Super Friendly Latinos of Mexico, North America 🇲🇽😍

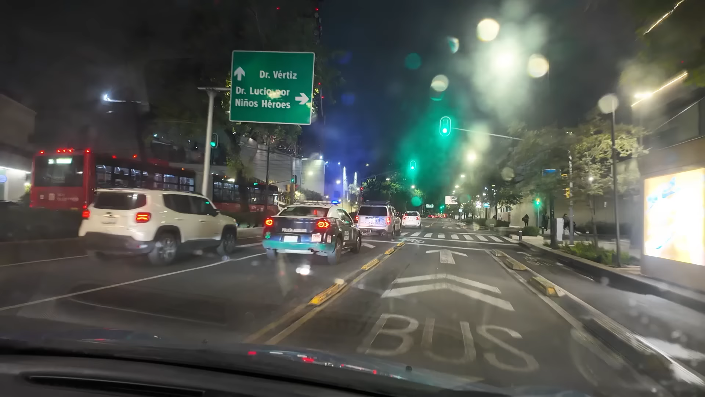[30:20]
Kuch nahi derecho. Vamos a dar vuelta en el siguiente semáforo.